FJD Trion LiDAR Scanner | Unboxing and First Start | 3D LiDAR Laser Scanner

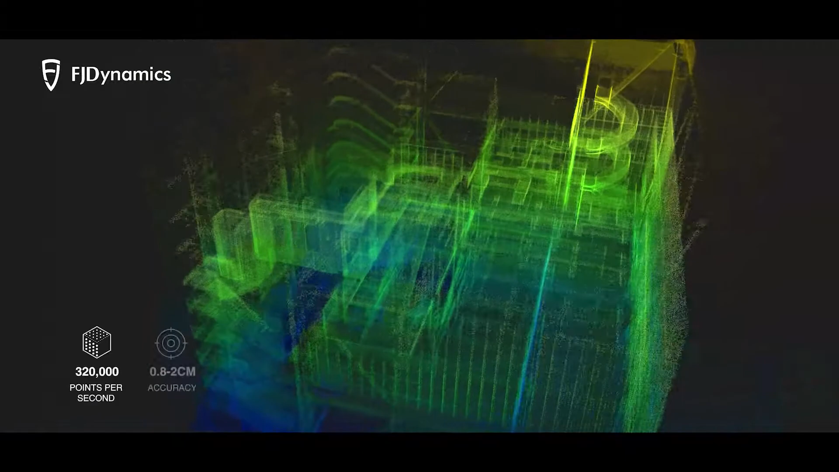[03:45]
At 320,000 points per second the Trion scanner catches high quality scans at 0.8 to 2 centimeters of accuracy.
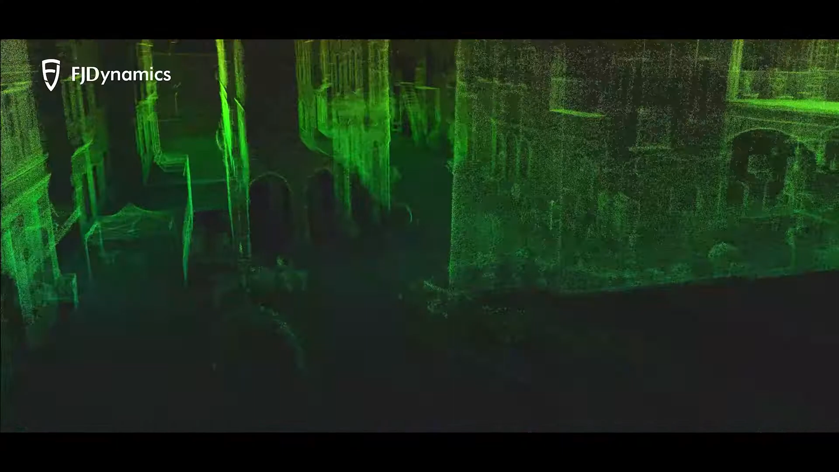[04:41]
You also get the MetaHub desktop software which allows you to do post processing on your on your data set.
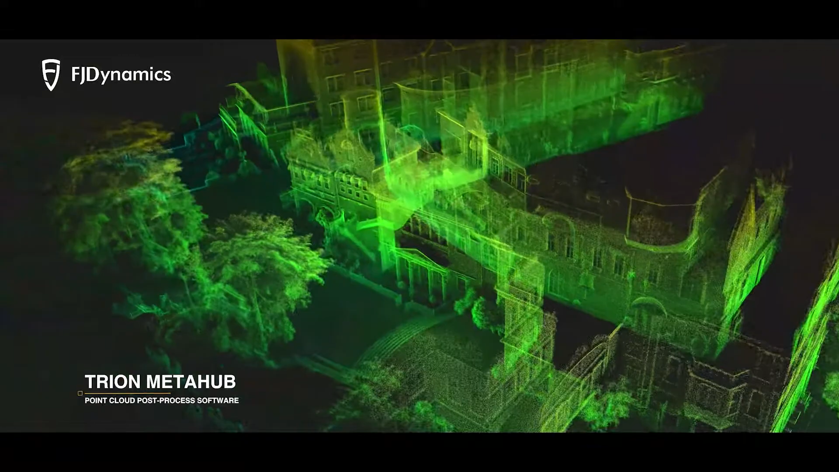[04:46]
It allows you to do classifications for indoor, outdoor and any other use that you are actually using your scanner for.